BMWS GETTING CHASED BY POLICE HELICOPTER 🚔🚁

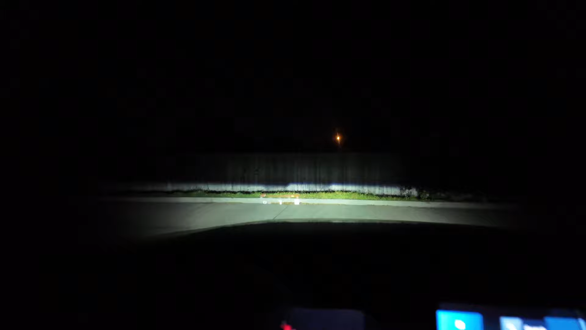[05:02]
because it's really dark but there's like a literally oh i got scared because it's cars though um there's really like a coating of like disgusting dirt on this car did